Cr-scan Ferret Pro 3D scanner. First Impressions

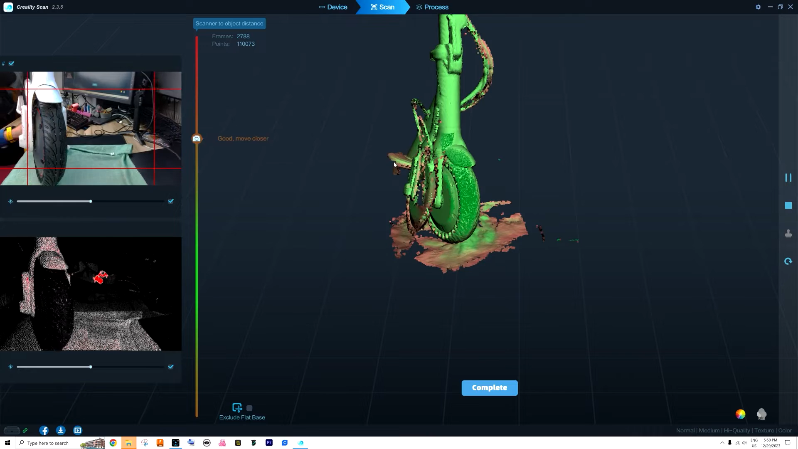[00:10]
My biggest problem is that sometimes scanner catches up and makes double things so like double front wheel or double
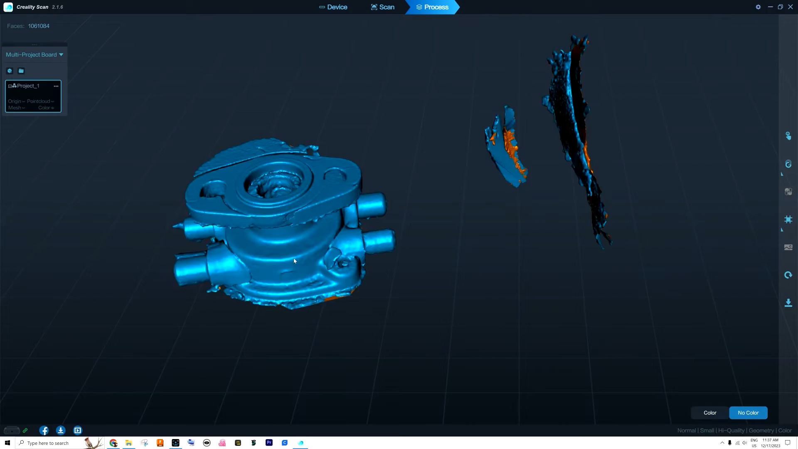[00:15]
inlet outlet hoses and this scan this happened so many times that was driving me crazy.
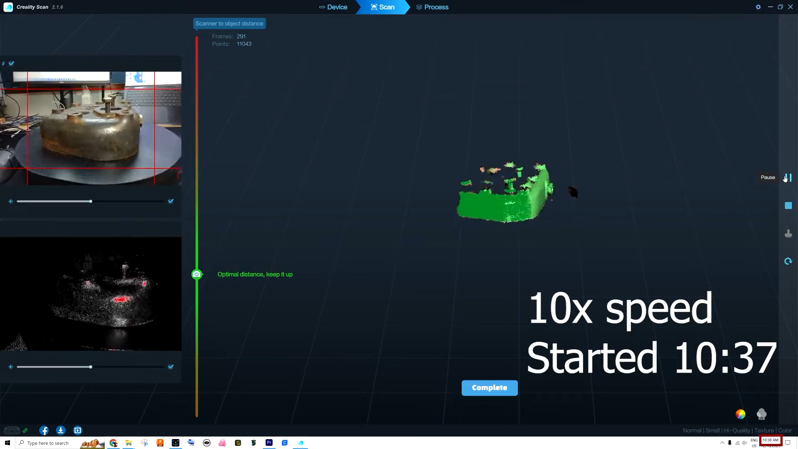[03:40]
and when they are green then you know yeah it's scanned
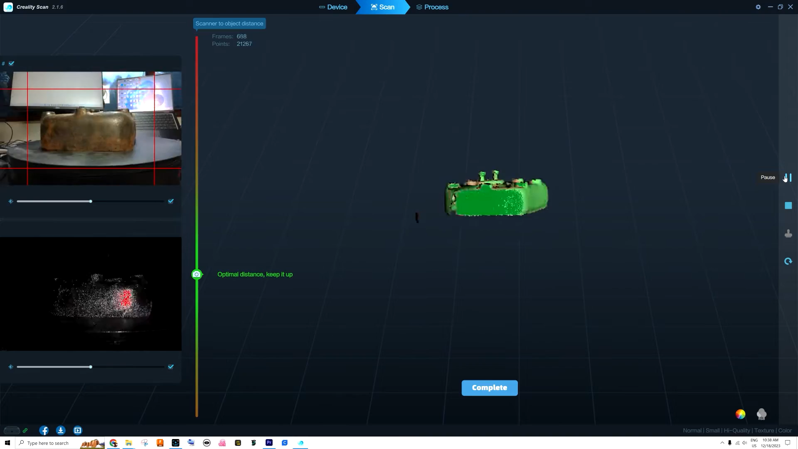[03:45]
so we're gonna move it a bit up and down to capture it from
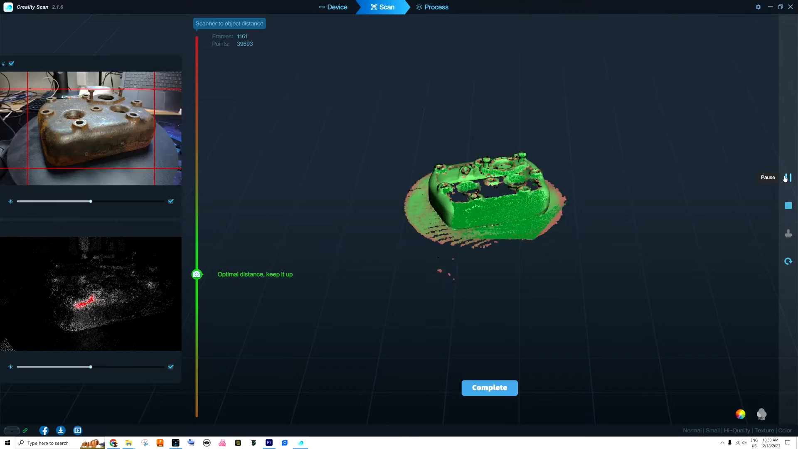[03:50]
all the possible sides you can see it's
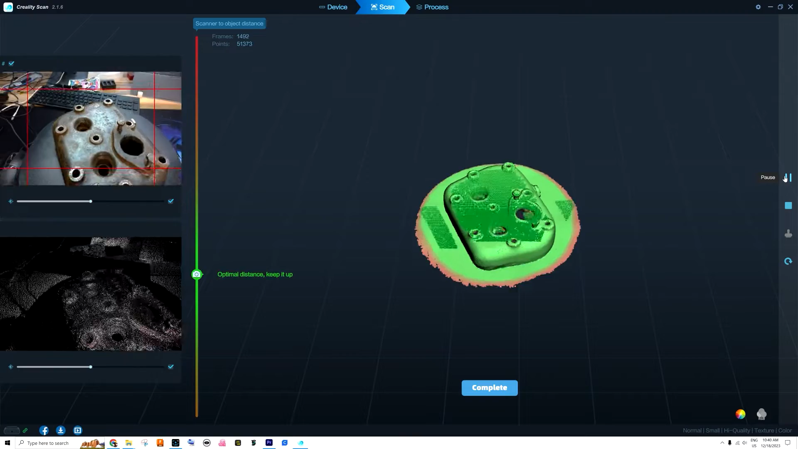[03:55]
turning green but still there are some details that are in
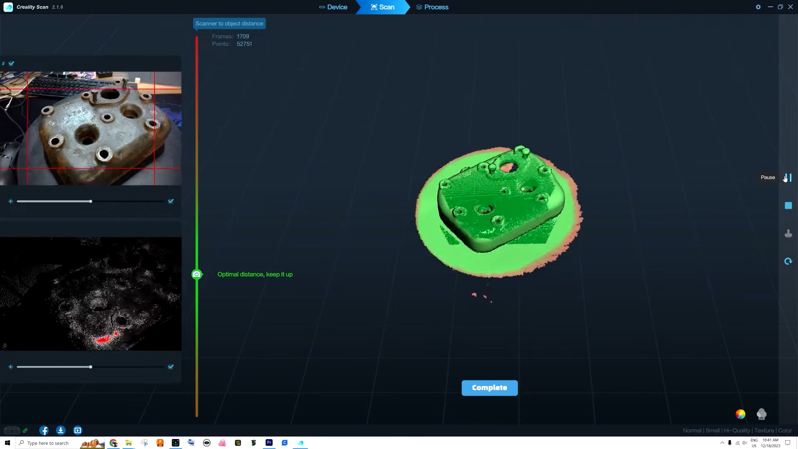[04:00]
brown which means that there is more
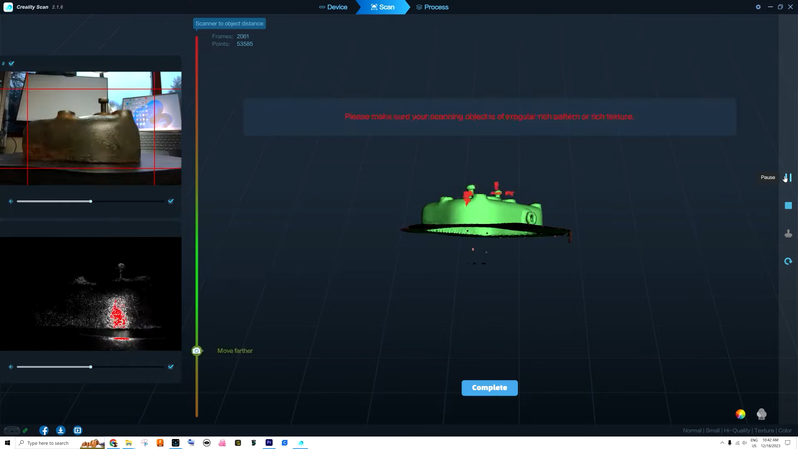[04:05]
work to be done you see that dark green area so these are the points that the scanner already recognizes
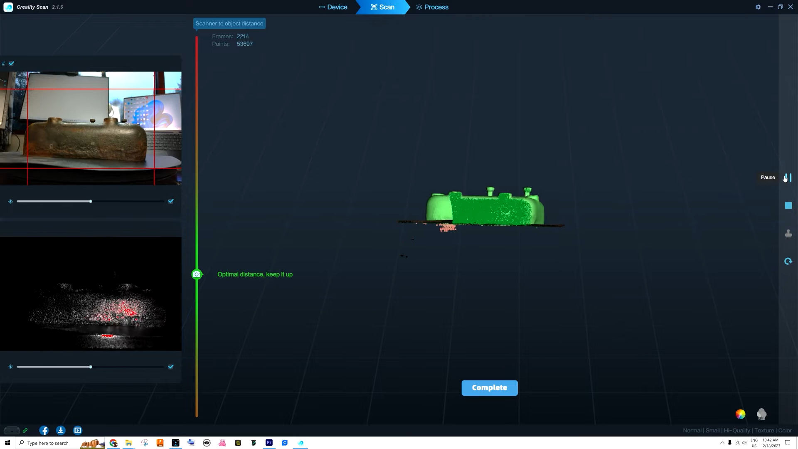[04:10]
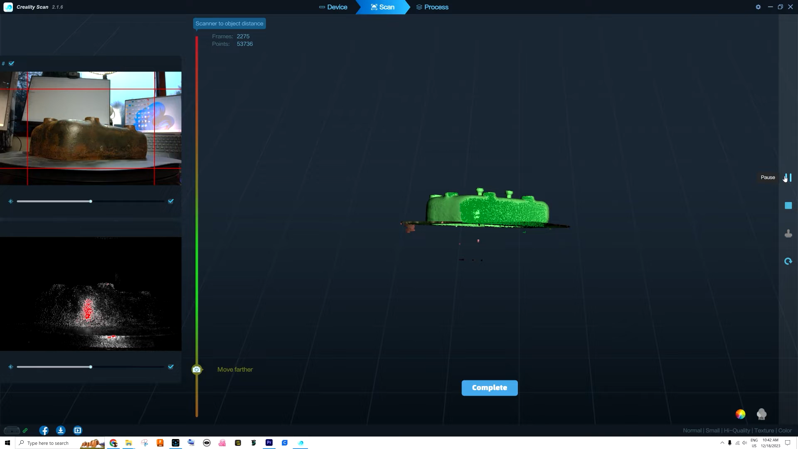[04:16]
and holds itself holds itself against them the more of those you have the better
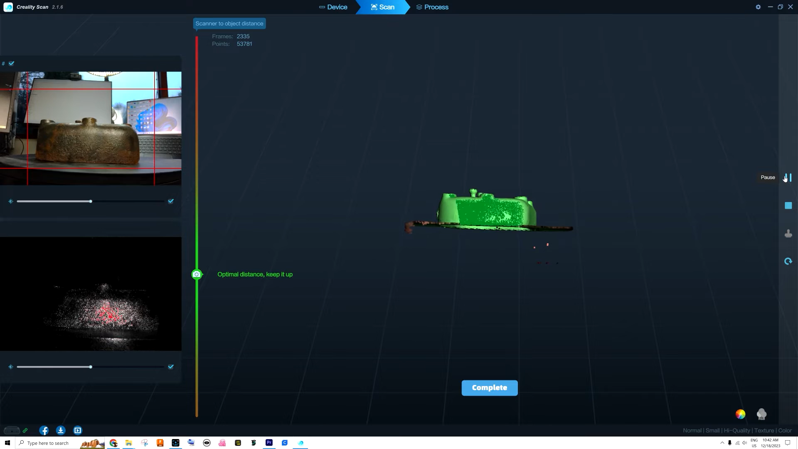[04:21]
or the less chances that it will lose track and do something really crazy which sometimes it does
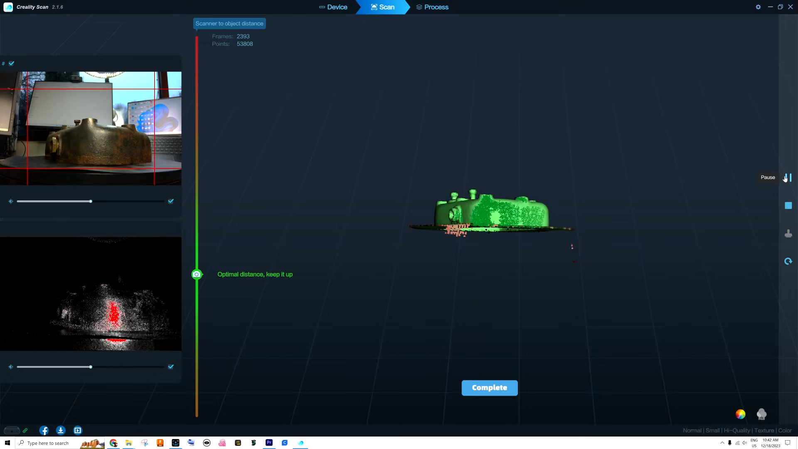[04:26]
right so now it looks rather all green to me
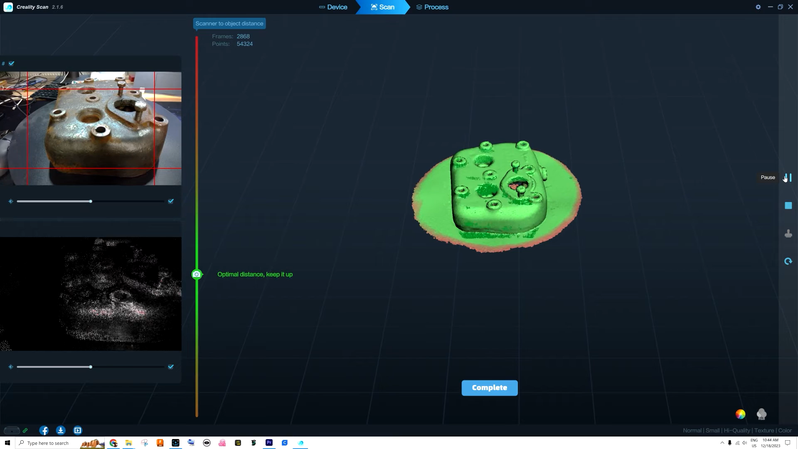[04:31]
all right i think that's good let's press the complete button
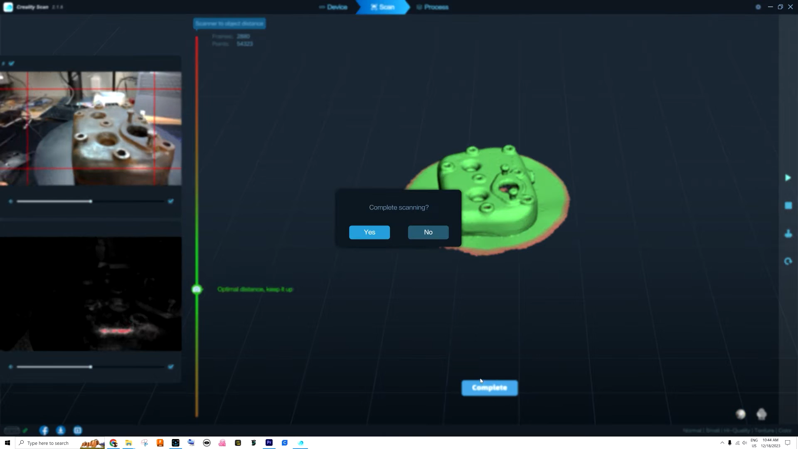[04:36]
the scanning itself took only seven minutes but now we have to do all the
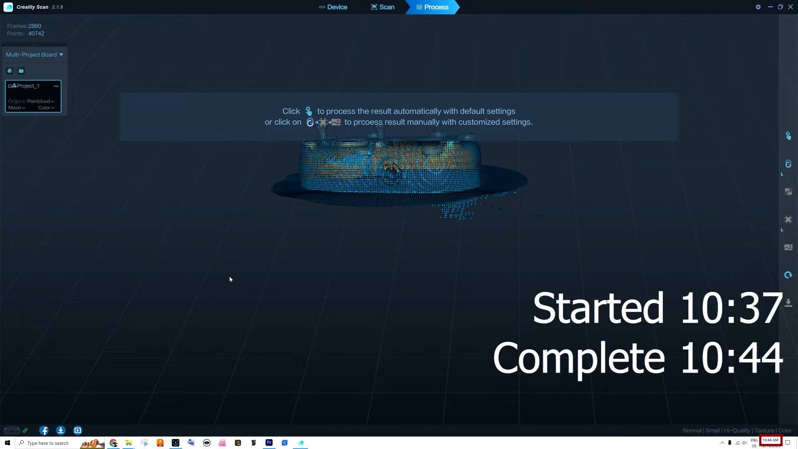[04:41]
processing so you have to optimize you have to do the mesh and you have to add colors